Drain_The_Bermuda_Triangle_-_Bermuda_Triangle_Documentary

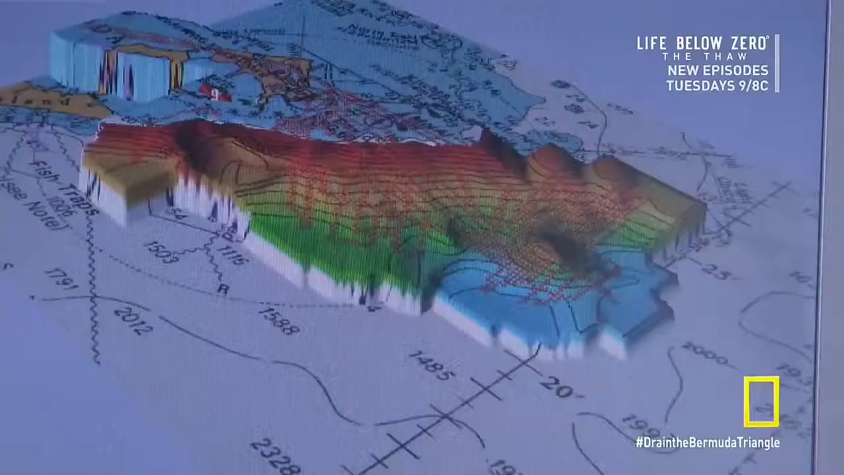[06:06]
The data reveal an extraordinary underwater landscape around Bermuda,
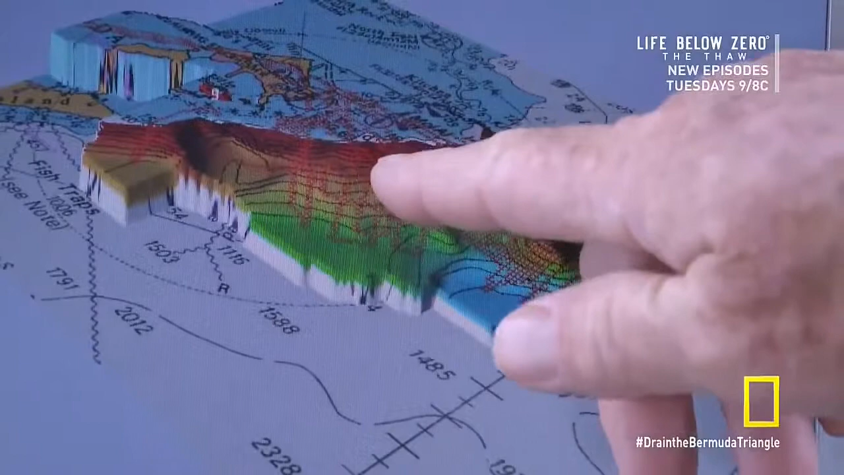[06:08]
including what appears to be a mountain edge.
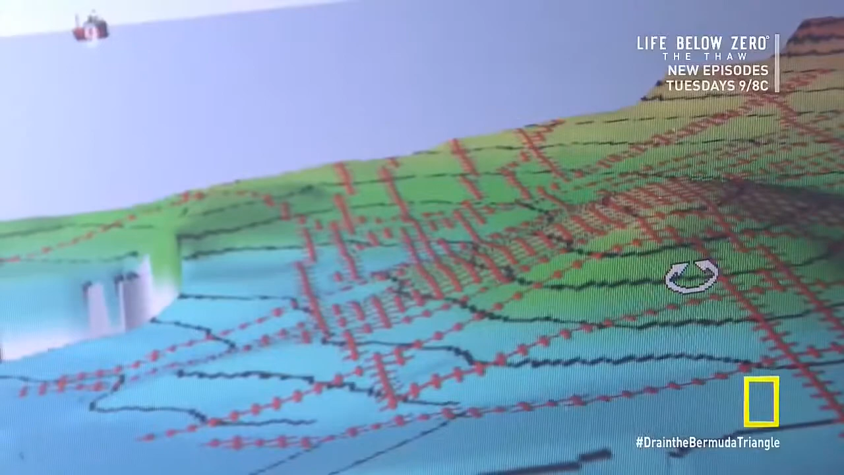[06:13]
We have a big sort of flat plateau. It will steam out to what we call the edge.
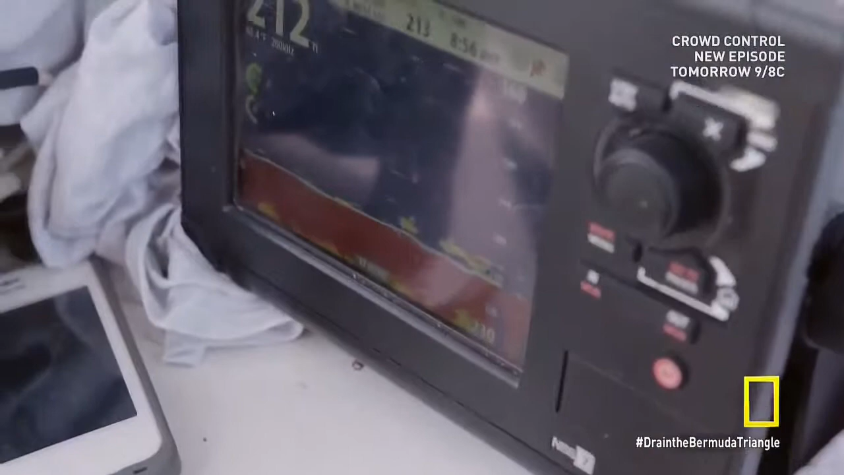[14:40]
We just ran over the target. It's low profile, it's fairly small, which you'd expect for an aircraft.
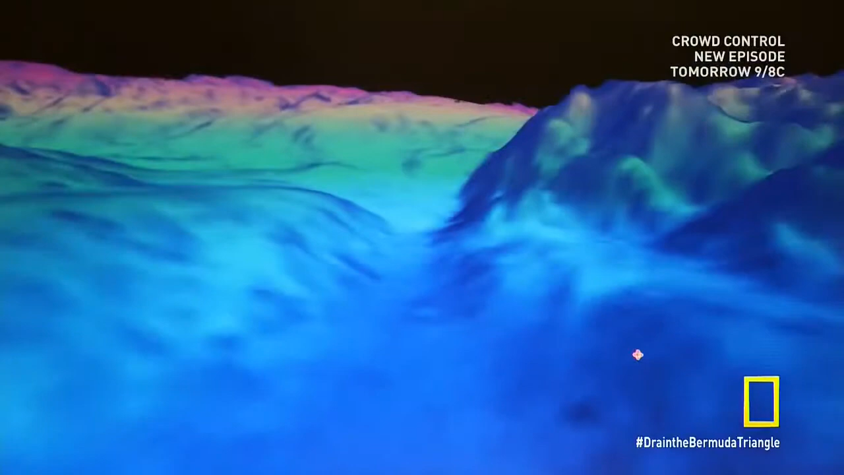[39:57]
Their 3D mapping reveals the sheer sides of vast underwater canyons.
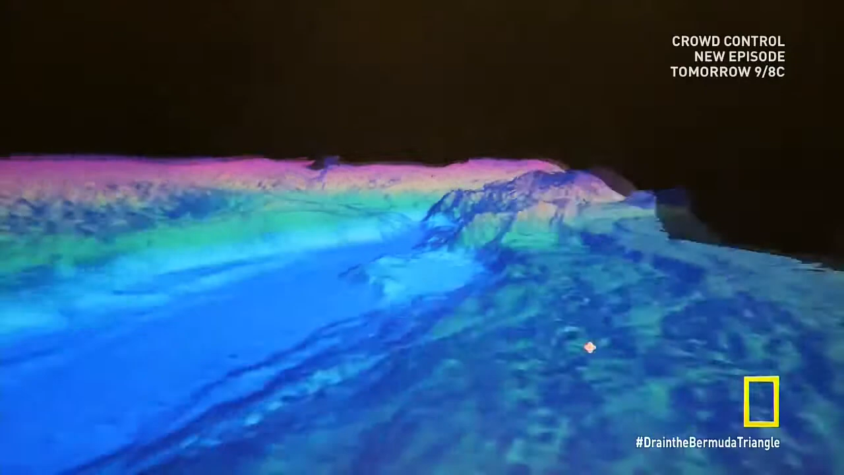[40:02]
In some of the valleys and rifts,
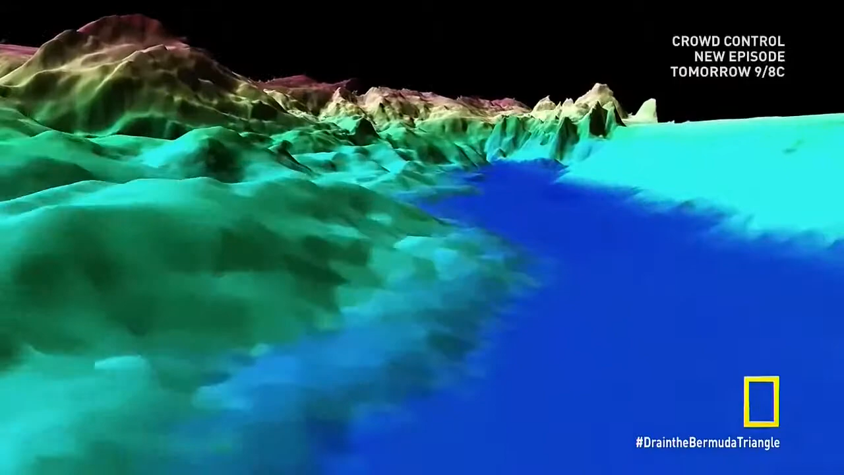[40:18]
moved underneath the Caribbean plate and simultaneously slid against it.
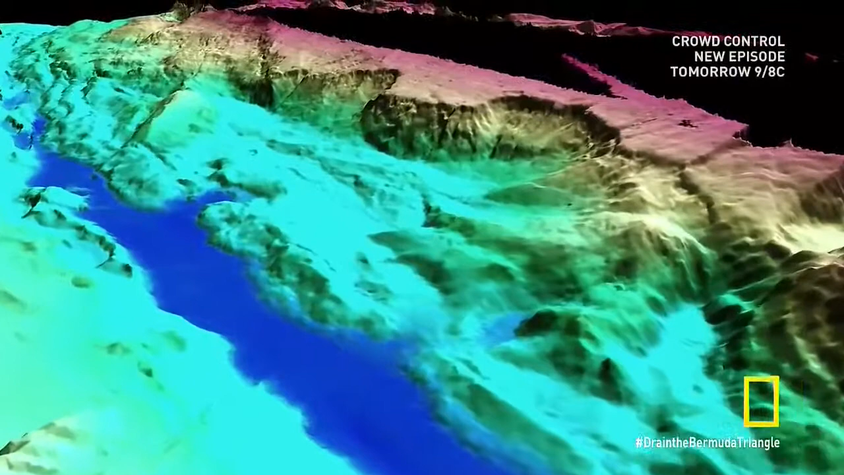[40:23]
But what the new data suggests is that this could be prime underwater landslide terrain.